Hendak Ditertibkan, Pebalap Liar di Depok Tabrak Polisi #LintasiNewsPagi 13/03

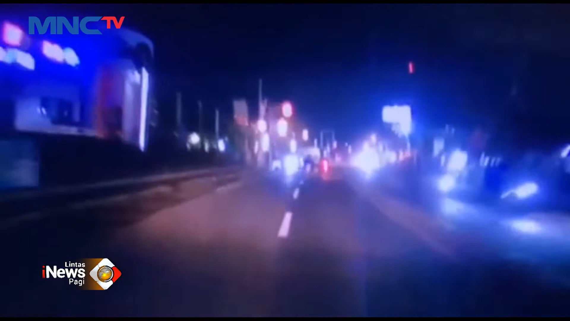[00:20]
Beginilah video amatir yang menunjukkan pengejaran pelaku balap liar di Jalan Raya Bojongsari, Depok, Jawa Barat Sabtu dini hari. Pelaku terjatuh saat dikejar tim patroli perintis
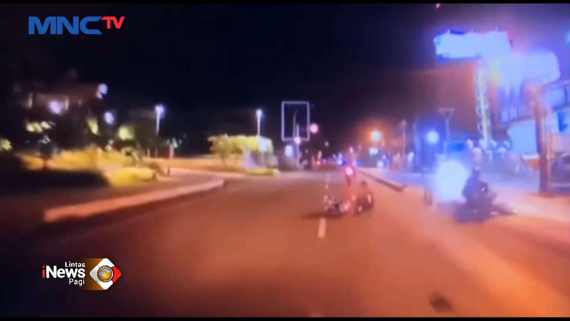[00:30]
presisi lantaran kabur setelah menabrak seorang anggota polisi, Brip to Fuat.